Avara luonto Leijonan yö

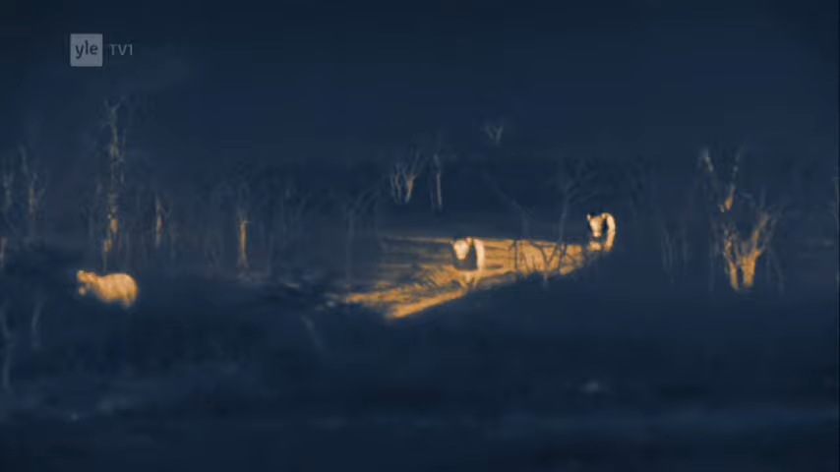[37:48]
Toinen niistä kutsuu nyt veljeään apuun. Yhdessä urokset tekevät nuorille selväksi, että niiden on lähdettävä laumasta.
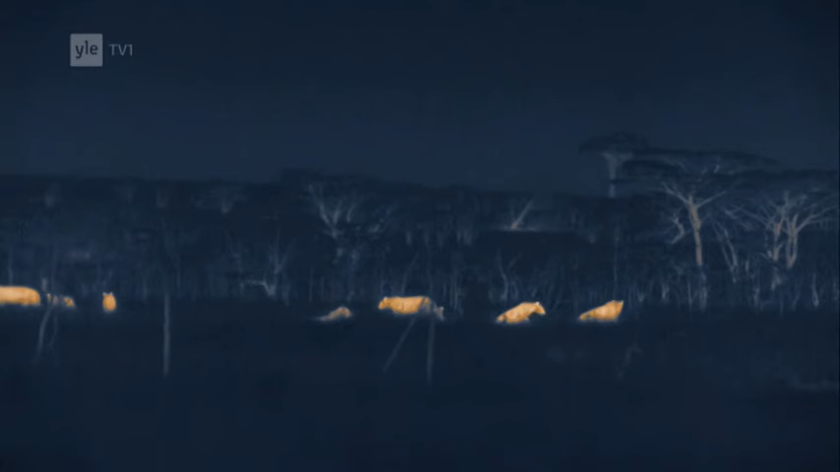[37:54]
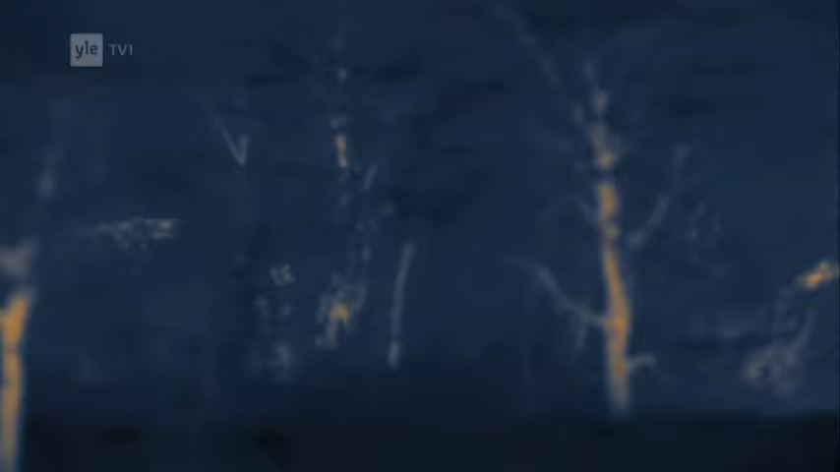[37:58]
Tähän komentoon ei ole vastaan sanomista.
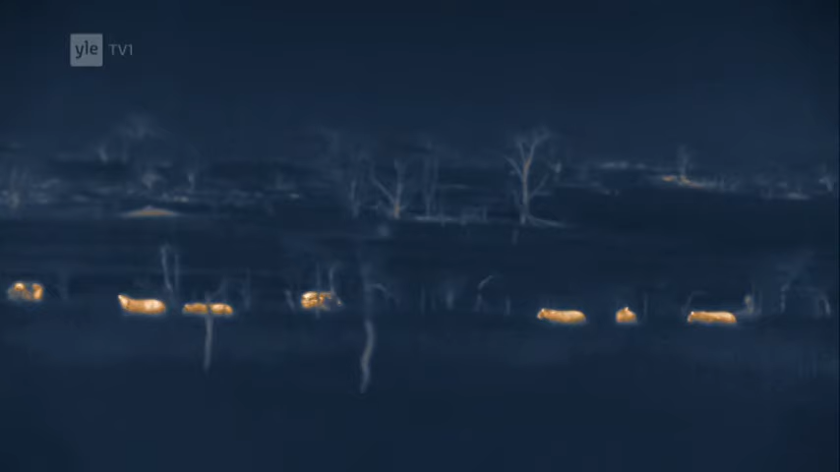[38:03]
Nyt nuorilla on edessään elämänsä ankarin aika.
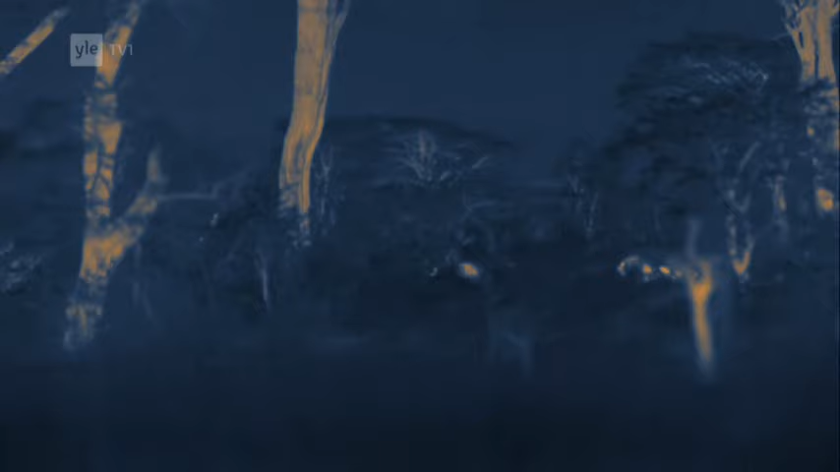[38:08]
Niiden on opittava saalistamaan tehokkaasti tai kuoltava nälkään.
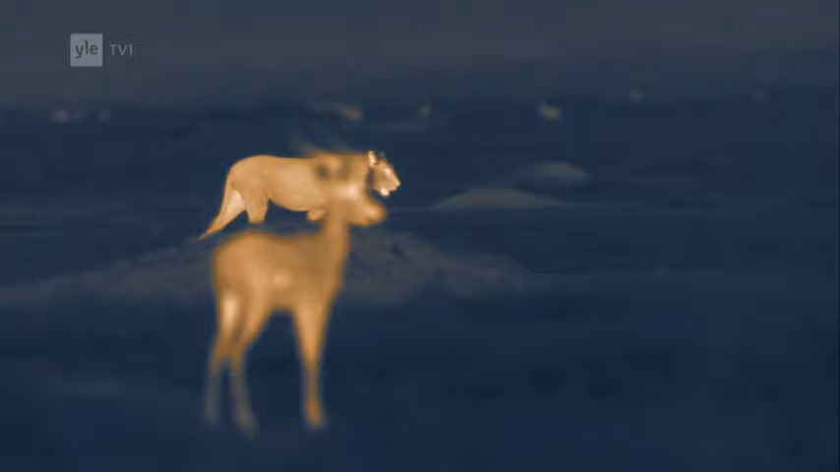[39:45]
Kokeneet naaraat johtavat yleensä leijonalauman saalistusta.
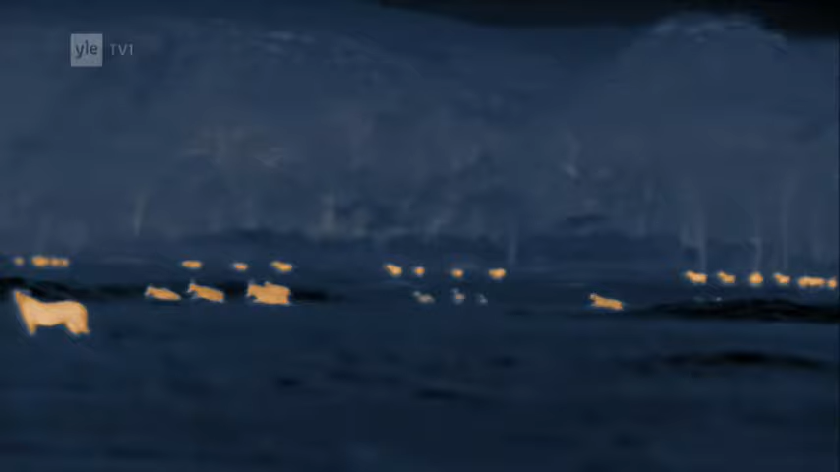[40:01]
Ne toimivat yhteistyössä ja ajavat saaliin toistensa ulottuville.
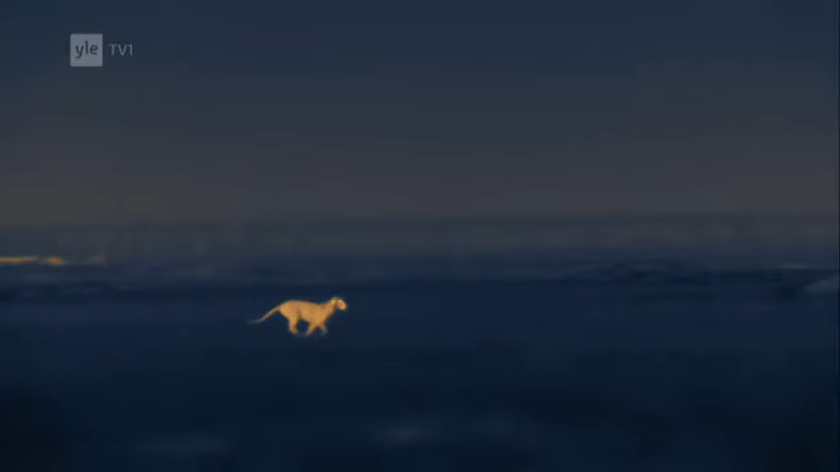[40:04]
Nämä nuoret vain säntäilevät sinne tänne.
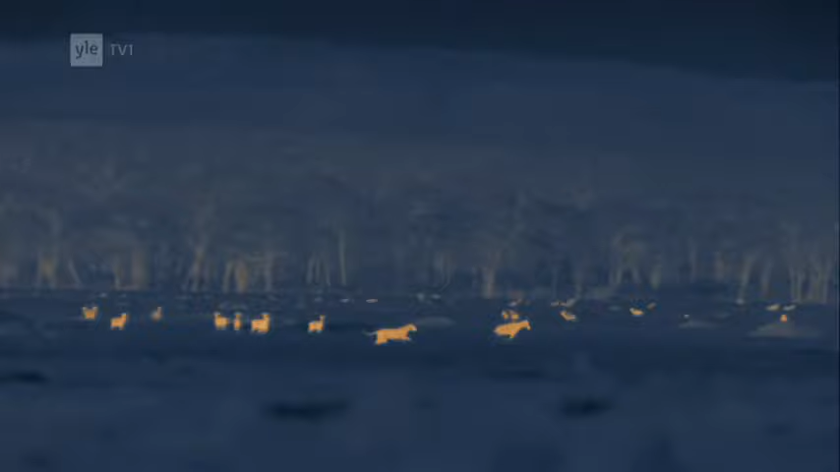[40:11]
Niiden on mitä pikimmin opittava toimimaan suunnitelmallisesti yhdessä, yön pimeydessäkin.
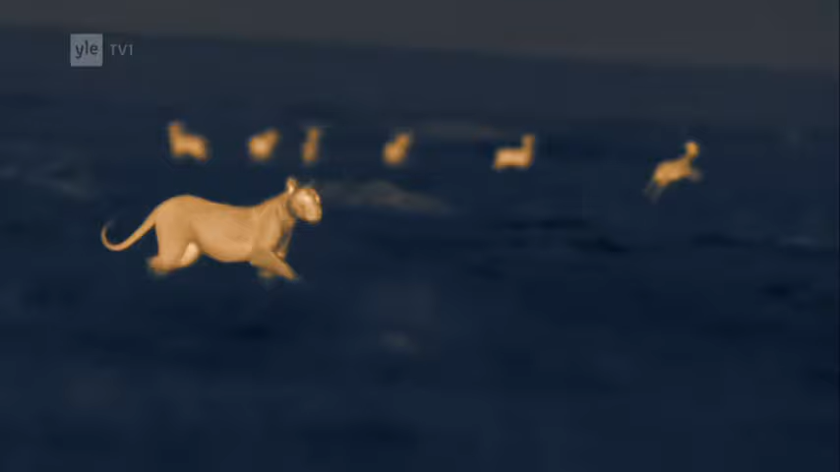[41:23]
Toinen tilaisuus osuu kuitenkin heti kohdalle, kun lauma topeja vasoineen laukkaa ohi. Nyt naaras onnistuu juoksemaan kiinni pienen vasan.
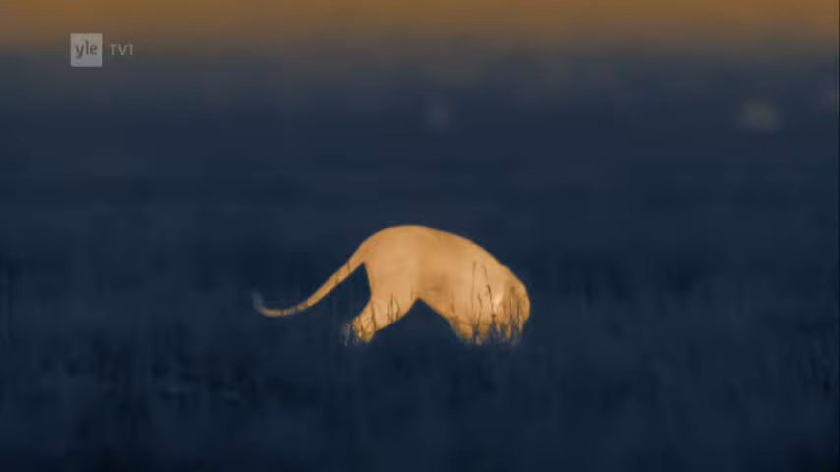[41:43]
Tämä on sen ensimmäinen itse hankittu saalis.
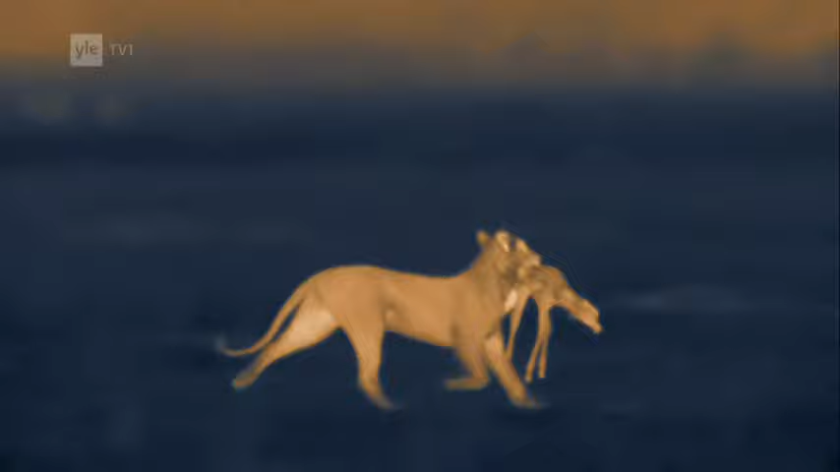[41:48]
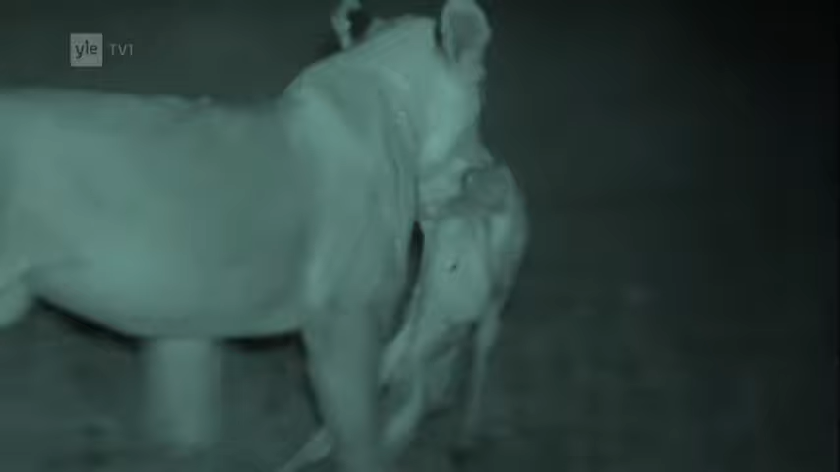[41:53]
Nuori naaras on läpäisyyt ensimmäisen testin tiellä aikuisuuteen.
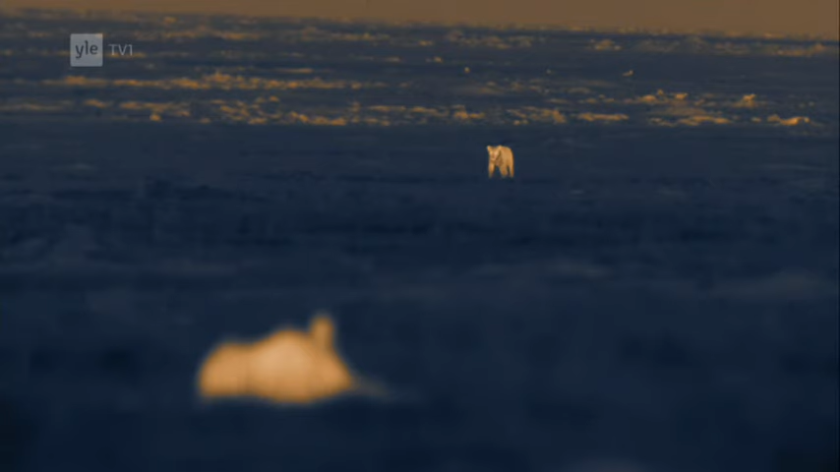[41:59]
Saali se ei kuitenkaan riitä ateriaksi koko joukolle.
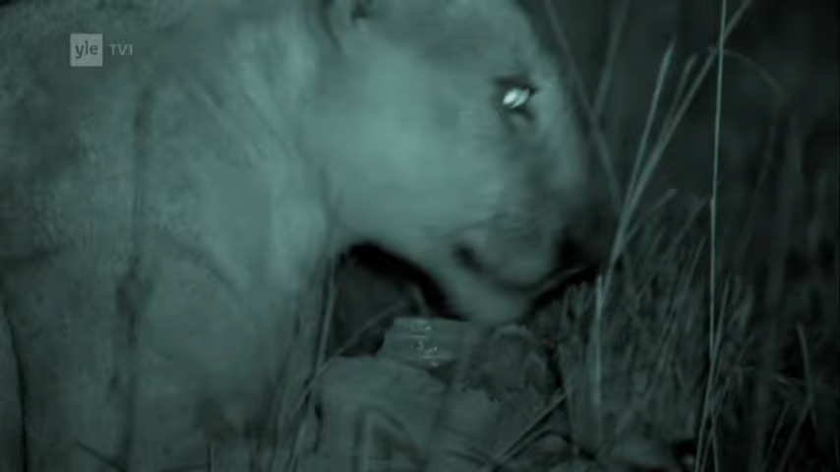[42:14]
Aluksi muut vain katselevat vierestä, mutta sitten nälkä voittaa kaikki estu.
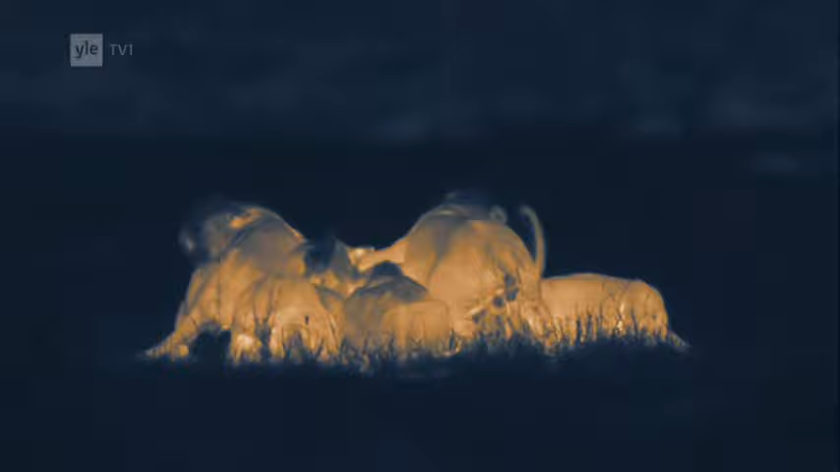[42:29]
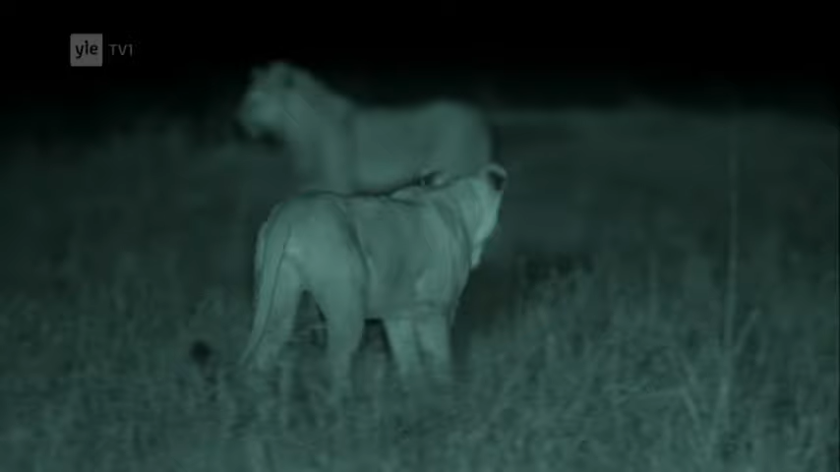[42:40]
Saaliin tappanut naaras jää kokonaan ilman lihaa. Sen ja sen siskojen on syytä hankkiutua pian eroon ahneista velistään.
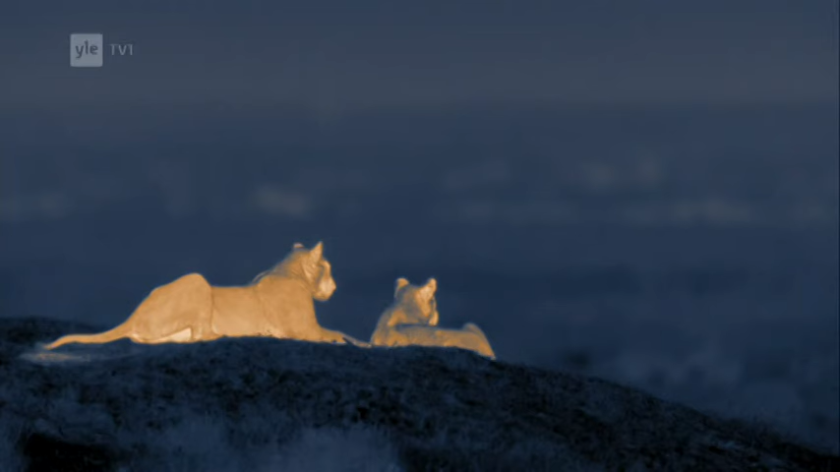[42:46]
Kotilaumaan ei kuitenkaan ole paluuta, sillä siinä on jo tarpeeksi aikuisia naaraita.
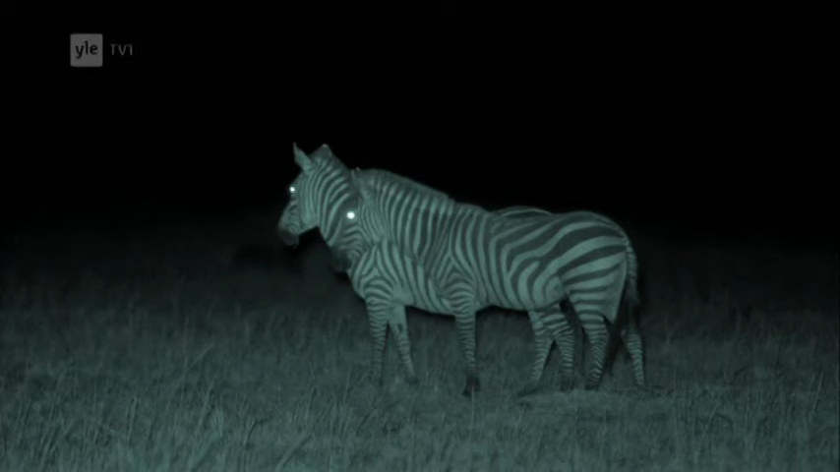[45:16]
Tämän pimeämpää näillä tasangoilla tuskin voisi olla. Valon määrä on yksi 200 miljoonas osa päivän valosta.
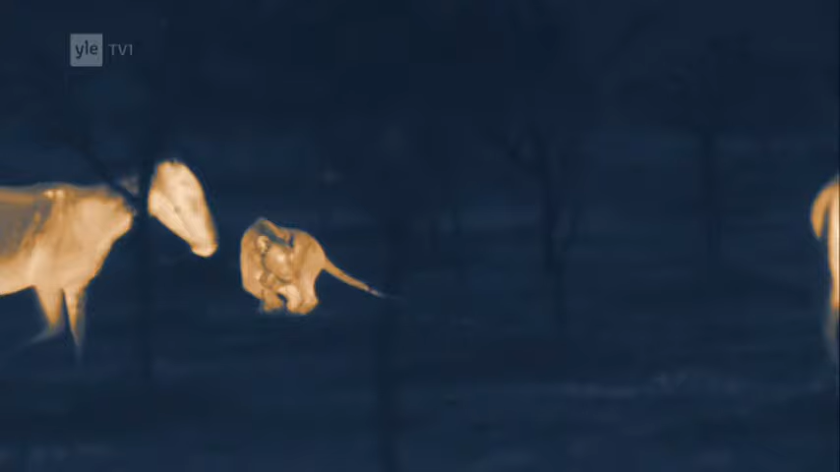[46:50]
Leijona näyttää viivyttelevän, ikään kuin se odottelisi jotain tiettyä uhria.
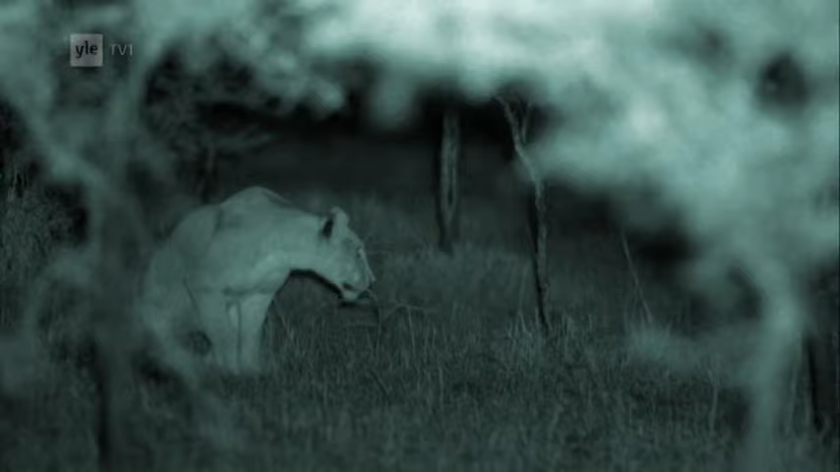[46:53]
Tämä naaras on hyvin kokenut saalistaja ja se osaa harkita tarkkaan liikkeensä tilanteen mukaan.
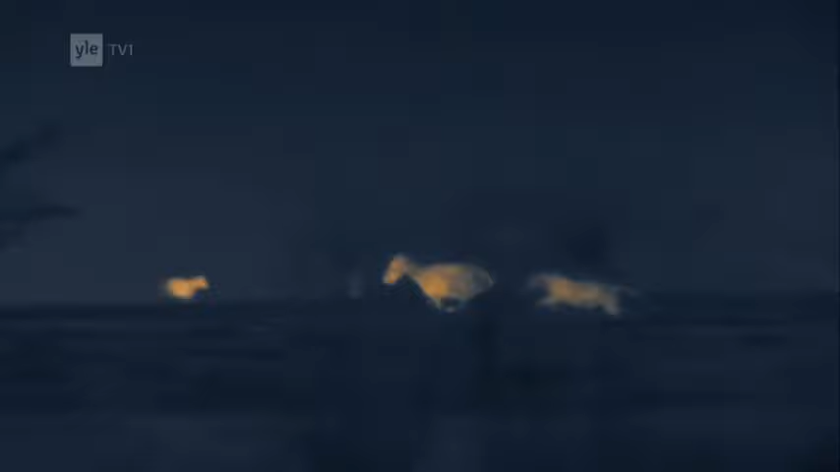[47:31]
Naaras on valinnut uhrinsa ja lähtee hyökkäykseen. Veto ei saanut kynsillään pitävää otetta seepran märästä turkista.
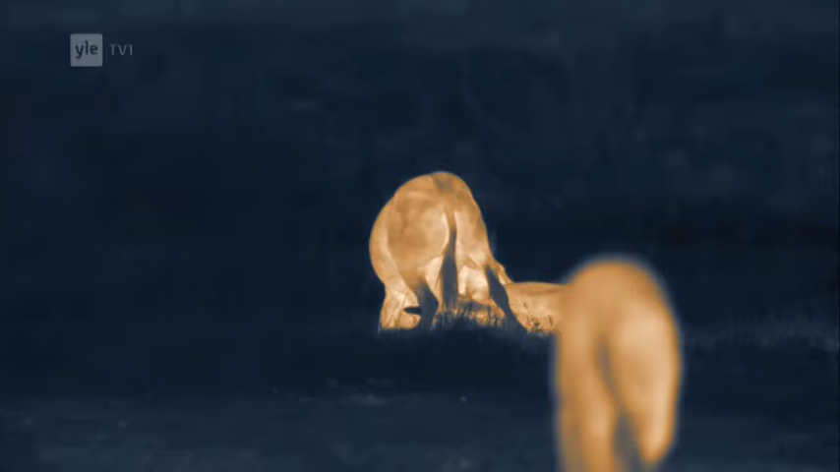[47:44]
Sen sisar syyksyy kuitenkin väijyksistä paikalle ja kaataa seepraoriin. Näiden kahden välillä yhteistyö toimii saumattomasti.
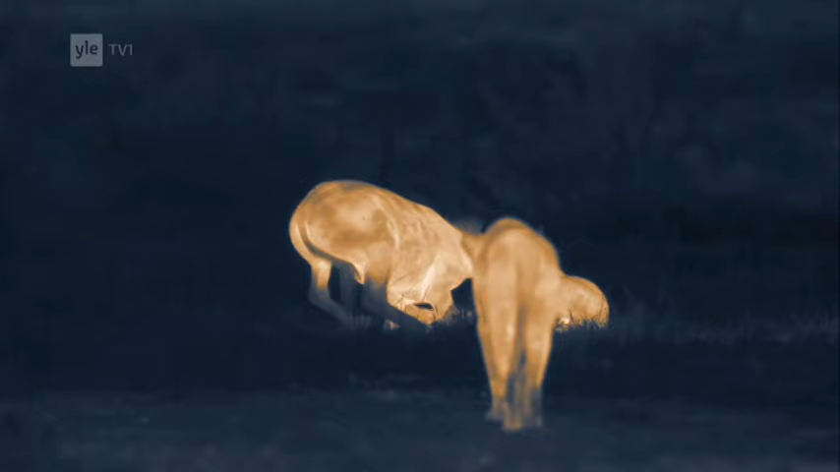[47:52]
Naarasleijona ei pysty yksinään pitämään voimakasta orja paikoillaan, mutta yhdessä siskokset tekevät nopeasti lopun uuristaan.